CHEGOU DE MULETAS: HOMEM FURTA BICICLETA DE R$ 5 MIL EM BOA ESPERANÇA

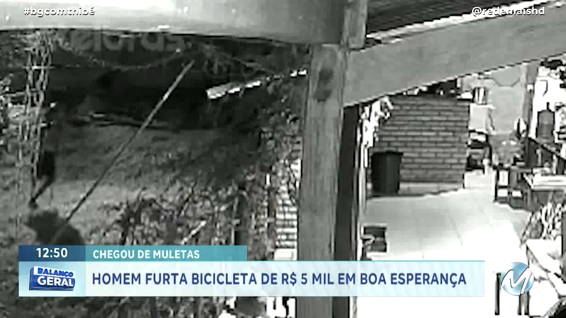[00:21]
O que chama a atenção é que ele está de muletas. Ele vai para os fundos e depois aparece com uma bicicleta. Os três cachorros do local latem, mas o rapaz consegue fugir.